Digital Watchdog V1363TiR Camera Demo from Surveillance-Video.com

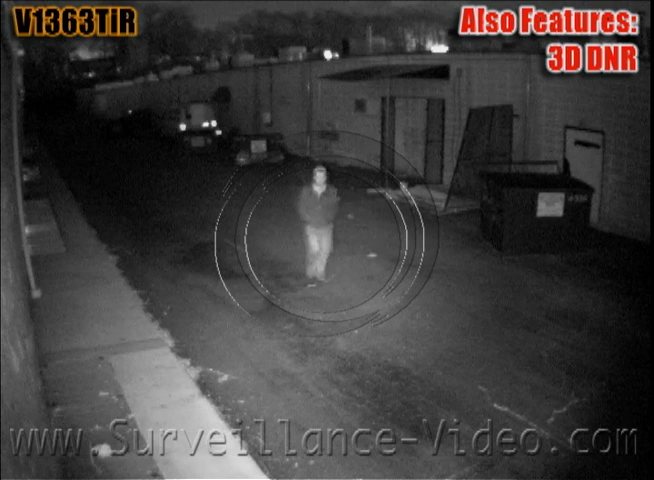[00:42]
The camera also features 3D digital noise reduction which helps take away the noise or brain that you get when you have an underexposed image. Since there was such little video noise in this camera and we found that the 3D DNR to be a bit distracting so we opted to turn it off.
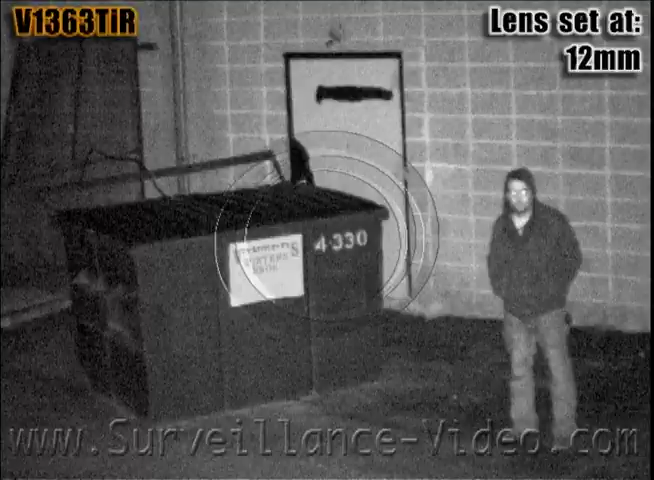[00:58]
The camera also features an on-screen display menu with plenty of special features like privacy masking, motion detection and even mirror effects.